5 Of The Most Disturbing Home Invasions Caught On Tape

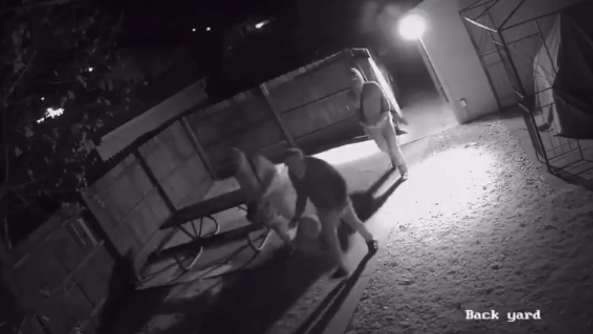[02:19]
a group of three armed and hooded men were captured on a homeowner's security camera entering his property after 11 p.m.
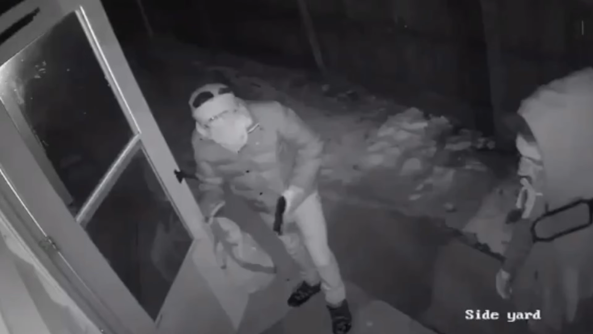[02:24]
And after entering his backyard, the men walked up to the back door equipped with bags before kicking in the door and chasing the shirtless homeowner up to his room and beginning to ransack the home.
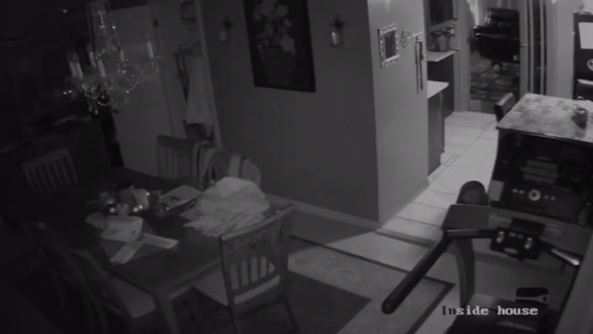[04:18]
Luckily for the homeowner, the thieves decided not to harm him, but he had over $1,000 worth of material stolen from him, and the thieves responsible have yet to be arrested and charged.
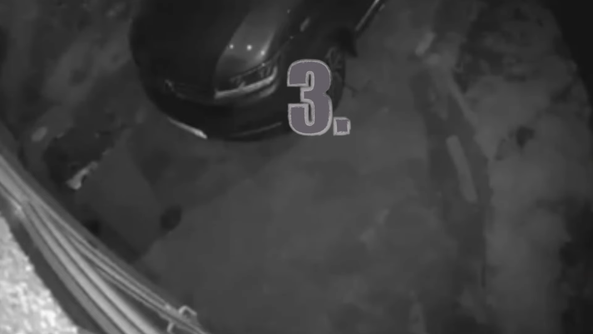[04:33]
In Manchester, England, a group of seven masked intruders were captured on surveillance camera attempting to break into a man's house after midnight.
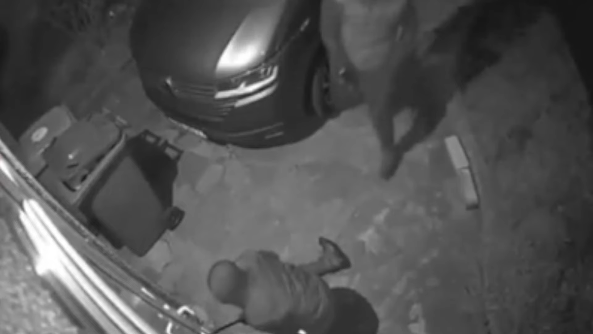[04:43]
The men, who were armed with hammers and knives, could be seen and heard forcing entry into the home in less than 2 minutes, but this would be just enough time for the homeowner to prepare and defend his home. Oh, I ain't got a team. It's not real.
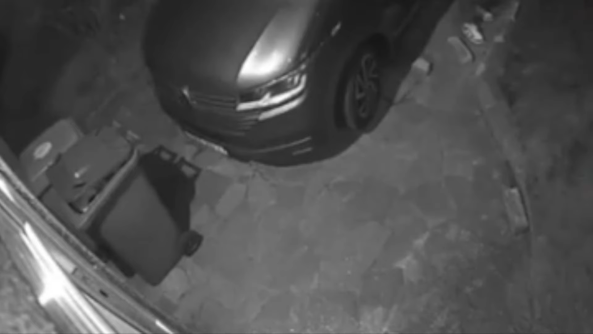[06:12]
After the homeowner continuously sprayed the intruders with maize, the robbers quickly fled the scene, but so far, no arrests have been made in this case.
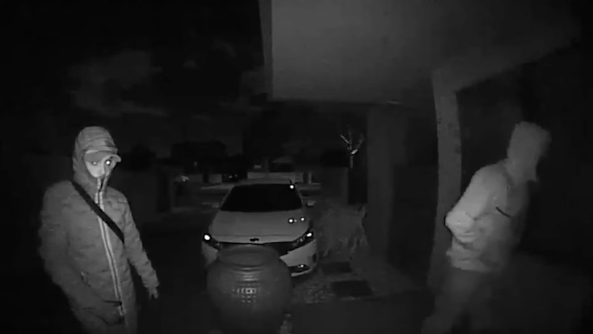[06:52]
and this is when they would hear a loud banging coming from their front door, and seconds later, they would see their door kicked in and two hooded men entering their house after 10 o'clock at night.
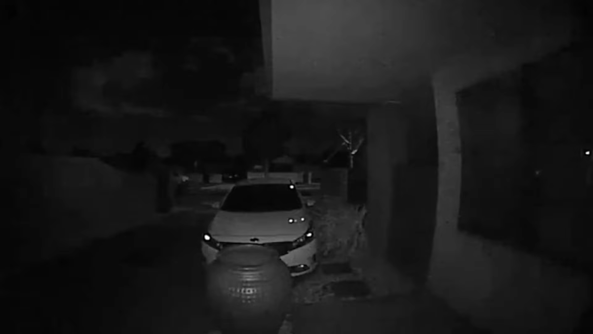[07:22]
After the homeowner grabbed a knife, the two thieves ran out of the home without being able to steal anything, but the intruder's identity still remains a mystery.